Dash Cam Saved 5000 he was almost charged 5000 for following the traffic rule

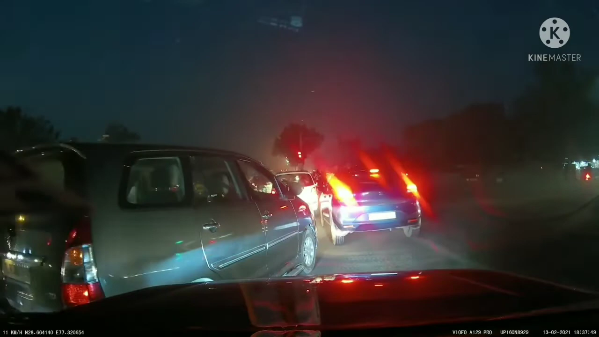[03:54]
वो राइट हैंड लेने के चक्कर में हम बीच में अटके, तब तक जो लाइट है वो येलो हो गई और रेड हो गई।